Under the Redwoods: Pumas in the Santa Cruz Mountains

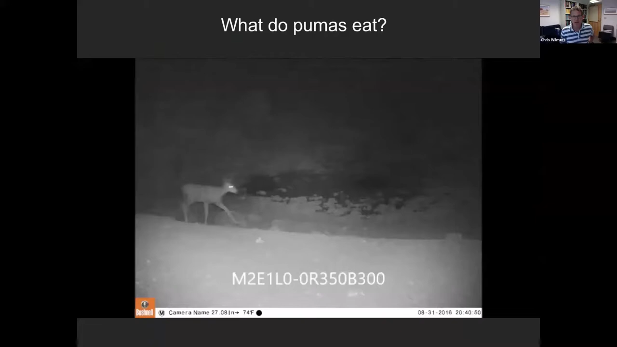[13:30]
And then once they're collared, we can, you know, answer all kinds of interesting questions about their biology. So, for instance, you know, people ask, well, what do pumas eat? And pumas are an ambush predator and their preferred diet is really deer.
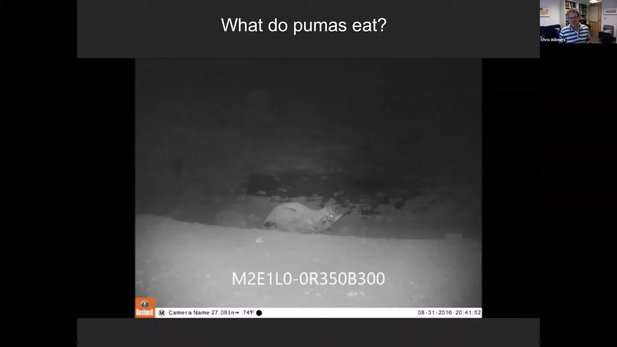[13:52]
Pretty much anywhere you go in the northern hemisphere, they're primarily feeding on deer, though they do feed on lots of other things. And
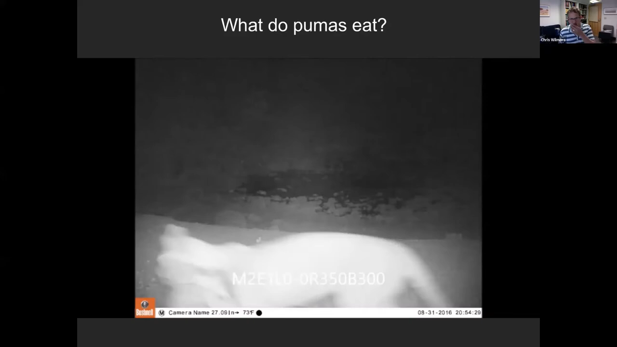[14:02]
here's another video of them chasing some various smaller predators like coyotes,
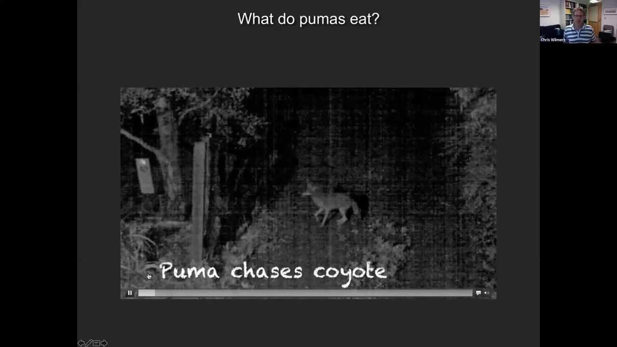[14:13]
which they will occasionally kill and feed on.
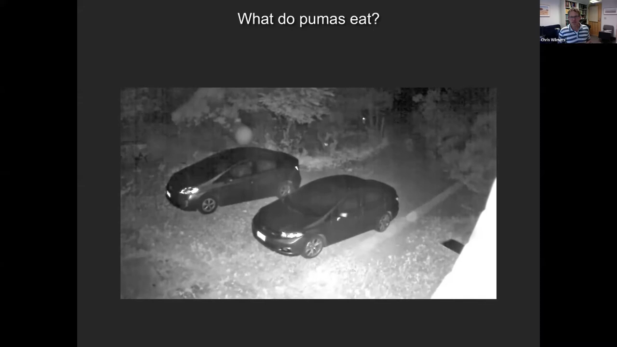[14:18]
Not so much in our study area, but in the Santa Monica Mountains, for instance, they feed on quite a bit of coyotes.
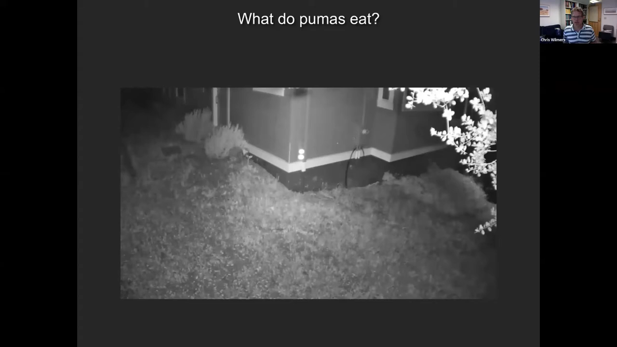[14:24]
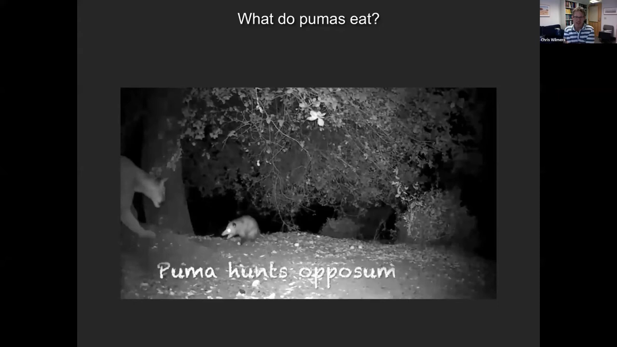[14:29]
Here's a possum, which we find at their kill sites somewhat frequently.
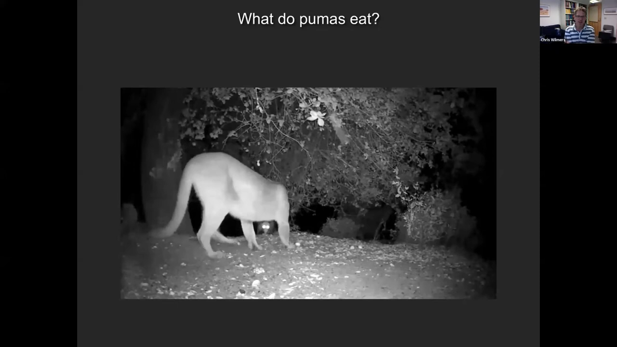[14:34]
This possum is pretty badass, I have to say.
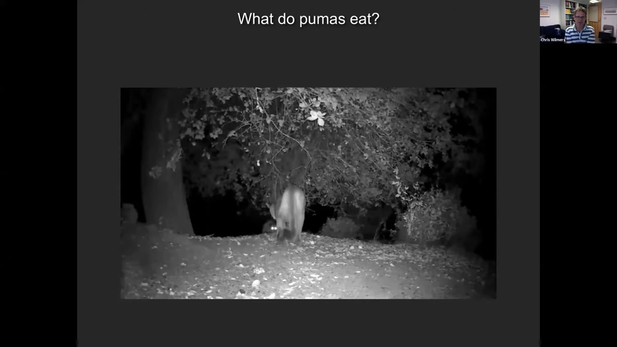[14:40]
In any case, no idea what happened to that guy. And then here's a raccoon. Holy shit.
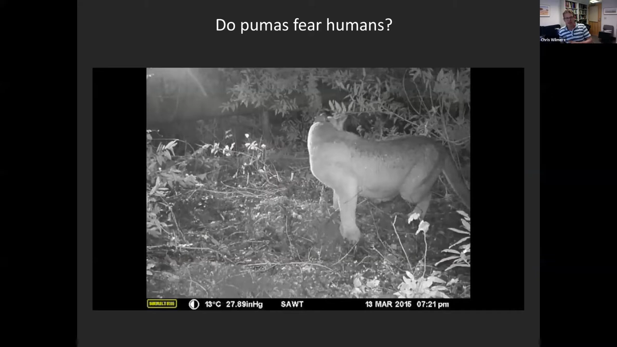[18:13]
And we played the sounds of either people talking or frogs croaking as a control at their kill sites. We saw how the animals reacted. So here's a, here's one example.
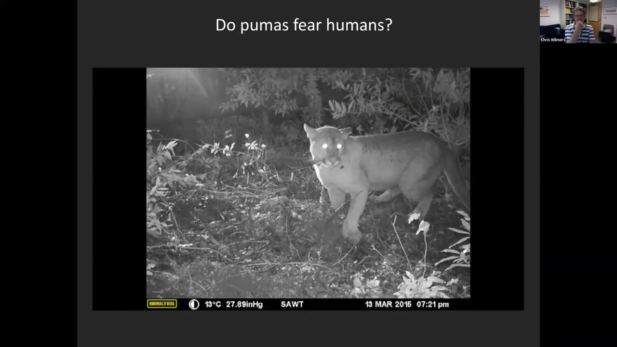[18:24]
So here's the frogs. See, it doesn't do much.
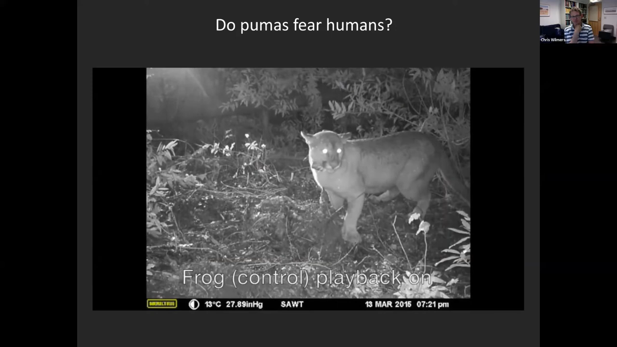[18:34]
That's a deer carcass, by the way, underneath a bunch of redwood duff that he's used to cache it.
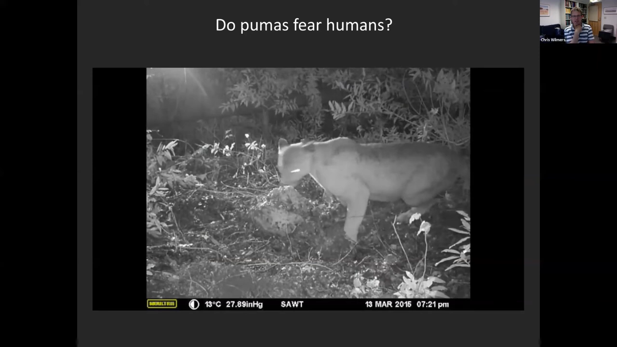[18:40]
And next we'll play the humans.
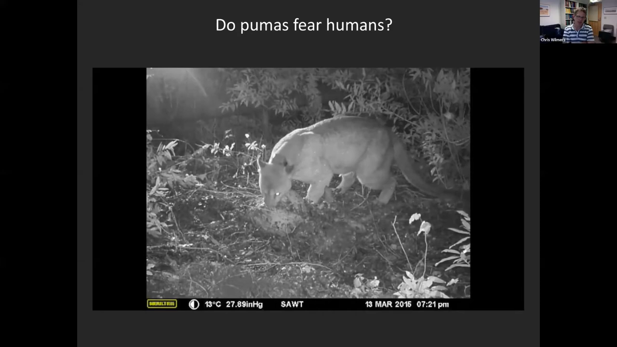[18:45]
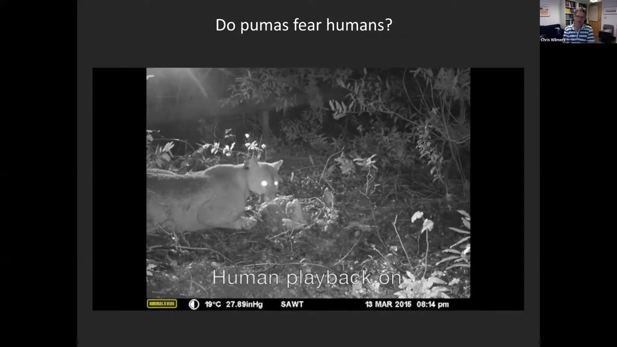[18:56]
Sorry, because the grand jury rendered a correct verdict. So, you know, there was his reaction with humans.
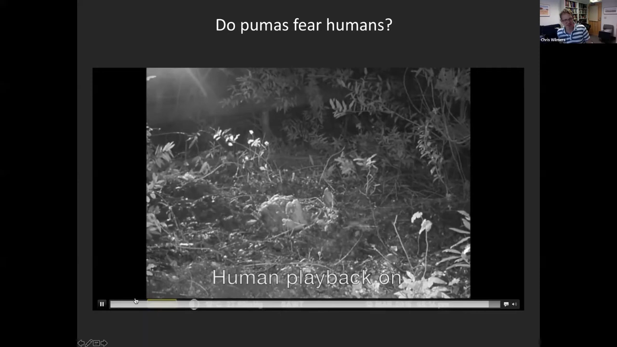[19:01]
You might recognize the voice as that of Rush Limbaugh. We played partisans on the left, partisans on the right.
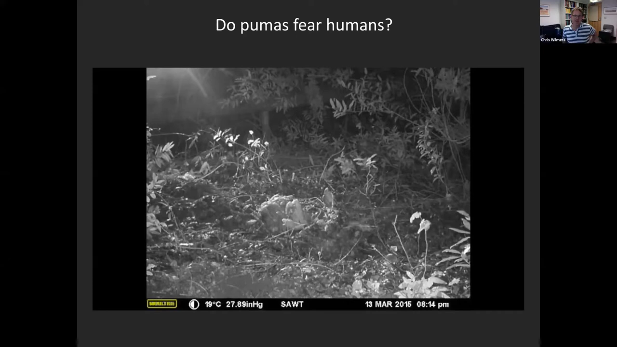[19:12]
Nonpartisans and Pumas were completely nonpartisan in their fear of people. In fact, they almost always fled when we played people talking.